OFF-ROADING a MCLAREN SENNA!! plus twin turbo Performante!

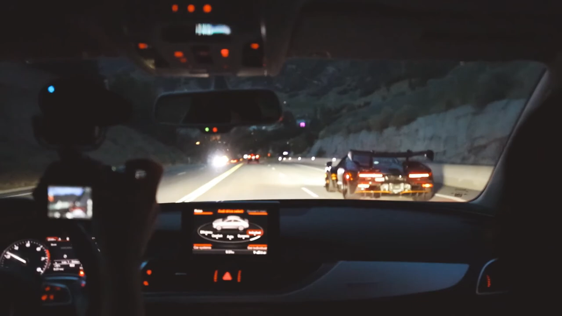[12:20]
i was going to say one two three dude it looks so cool at night yeah it does